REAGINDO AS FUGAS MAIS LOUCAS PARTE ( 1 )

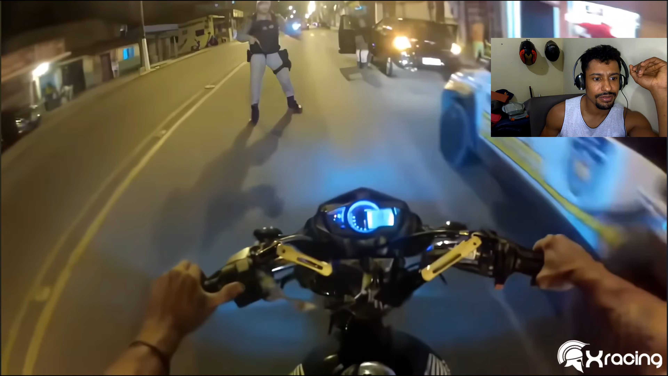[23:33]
Parar. Toma. Eu vou parar. Pare antes, pô.
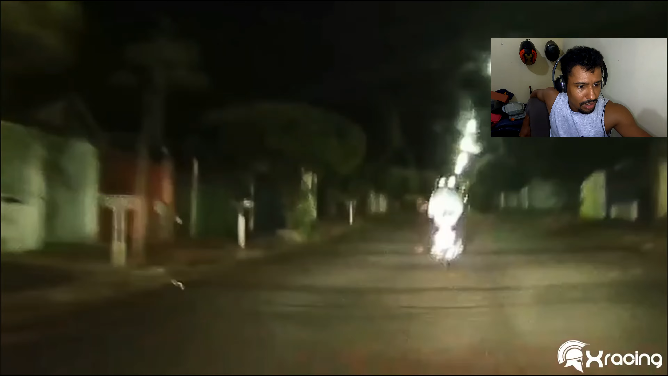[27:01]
Ó, jogou um objeto ali, vocês viram? Ó, o cara jogou alguma coisa no chão ali.
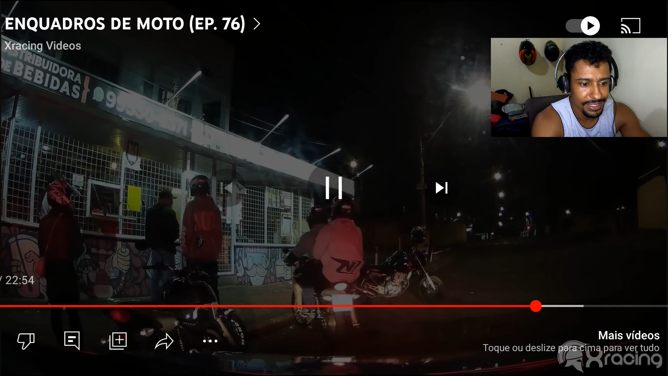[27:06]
Vamos lá. Entra aí.
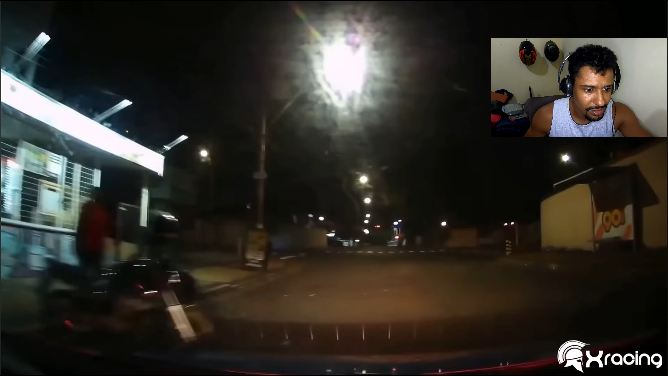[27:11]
Eu acho que tava armado o bichão, hein, mano. Chega, brilhava,
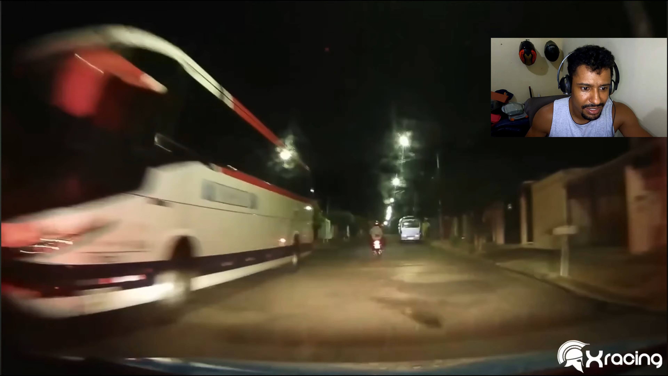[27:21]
velho. Ou era com algum malotinho, né? Ó, jogou fora. Vamos passar aqui. Feito pânico,
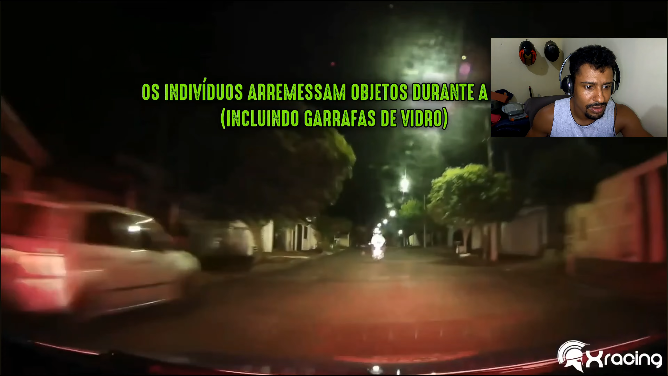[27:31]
611. Olha.
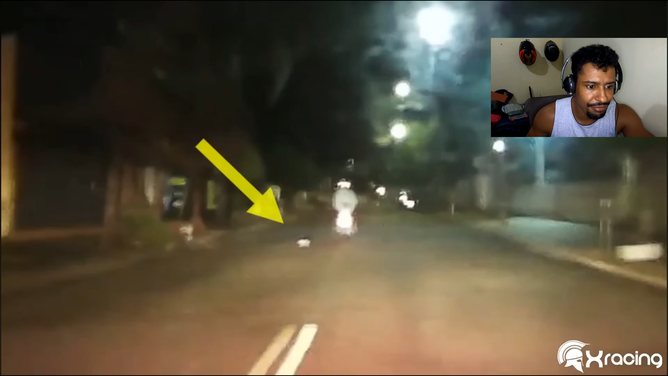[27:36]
Os caras jogou garrafa de vidro, mano. Eu não sei se era bebida. Pode olhar 211, acompanhamento enquanto se quer. Sentido Parque Novo Mundo. Mate esse. Retornou sentido. Esse cara é loucão, velho. Será que vai pegar? Ih, perdeu.
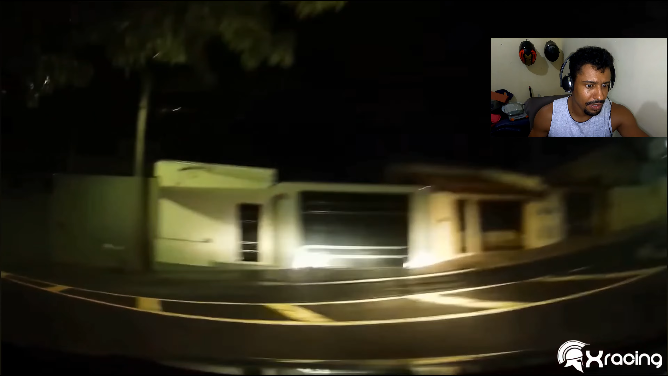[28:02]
Perdeu os caras. Gasparzinho, pai, já era. Ciro, na própria mão. Pegou ainda.
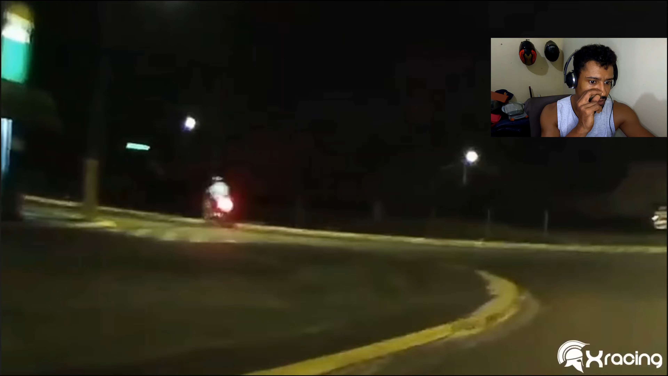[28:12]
Dá pra passar. Segura, segura e passa. Entra aí. Seguindo o quadro do Vicinagem. Tá na porra, viu? Pensei que ia perder os caras. Vai sair na Ciro, na Ciro. Ciro, cobra a mão de direção, sentido certo. Vai, sobe. Sobe, meu filho.
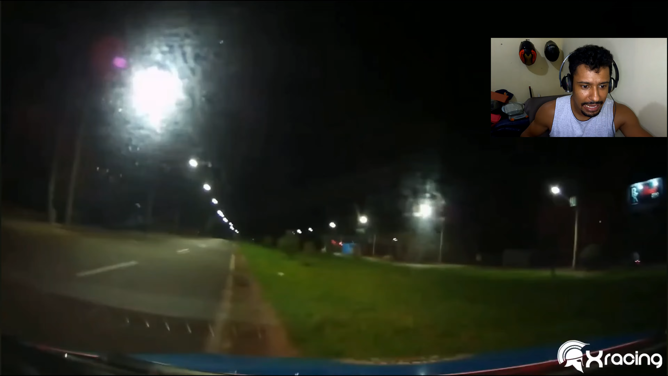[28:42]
Governo, mete bronca aí. Vai. O condutor comete diversas infrações gravíssimas. Aí. Campo de Jordão, cobra a mão. Tá quase no final da Campo de Jordão. Agora pode entrar. Vai pegar Rio Claro. Rio Claro. Mano, esse cara é muito louco.
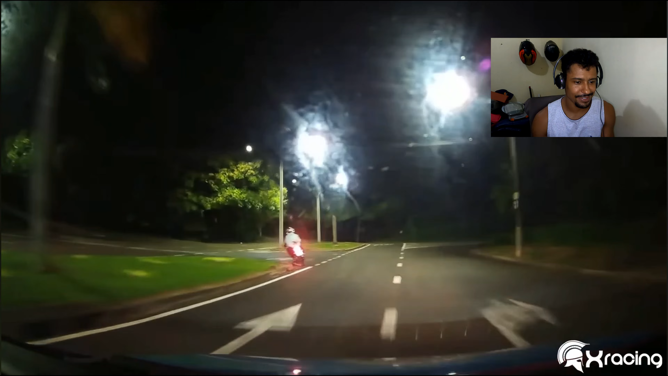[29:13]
Vai pegar a escada de terra pela Rio Claro. Estrada de barra agora. Estrada de terra pela Rio Claro.
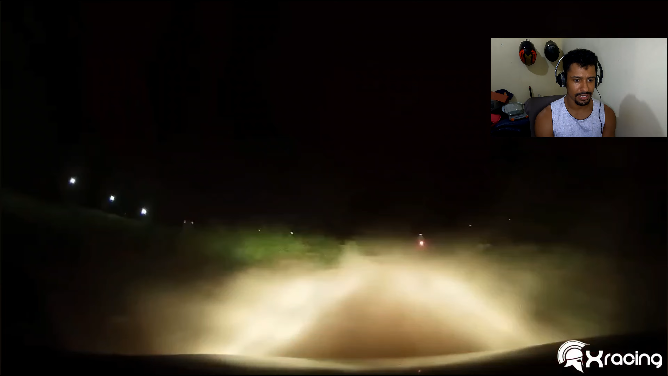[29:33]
Estradinha de barra pronta. Eita, os carrinhos sofrem, mano, da polícia, hein?
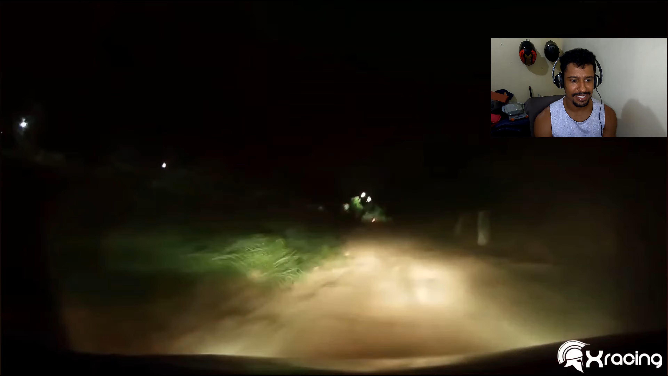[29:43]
Buraco é tudo, pai. Eu acho que agora já era, hein, mano? Sentido Matiense, claro, sentido Matiense. Ó, acho que
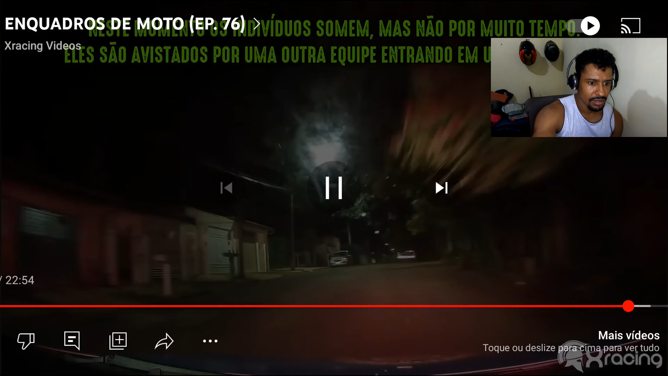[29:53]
Neste momento, os indivíduos somem, mas não por muito tempo. Eles são avistados por uma outra equipe entrando em uma residência. Deu ruim.
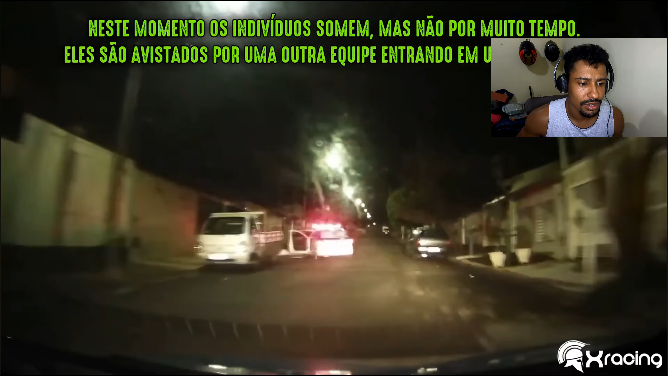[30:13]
Já tem uma viatura na cola já.